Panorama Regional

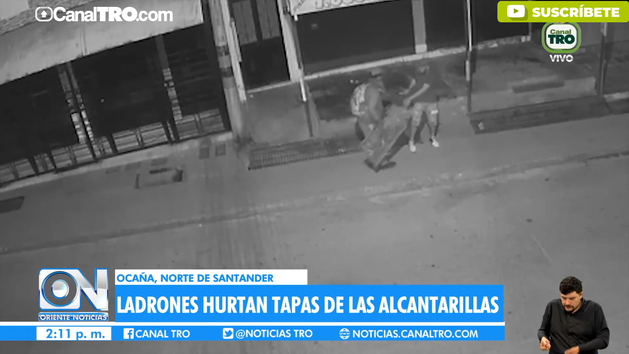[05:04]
Horas después, durante la noche, se observa a otro hombre en el sector del centro de Ocaña,